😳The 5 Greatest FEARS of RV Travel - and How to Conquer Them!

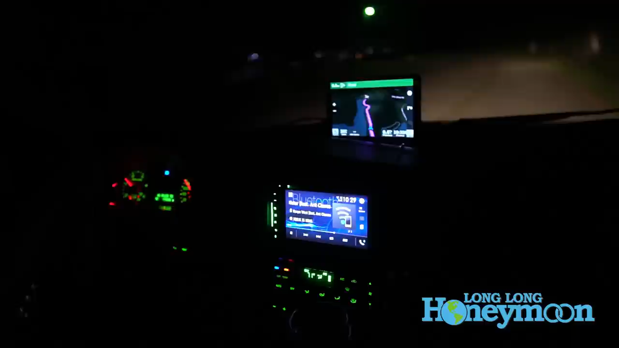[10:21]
So you can't rely on that GPS on your cell phone. The other thing I would say is different GPSs can lead you different ways and give you different information.
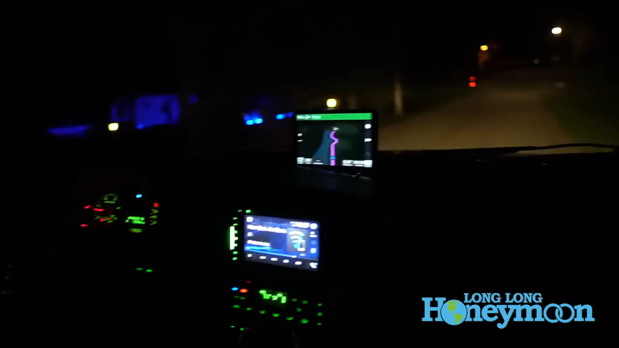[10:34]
So we like to use our Garmin RV GPS that's mounted in our truck.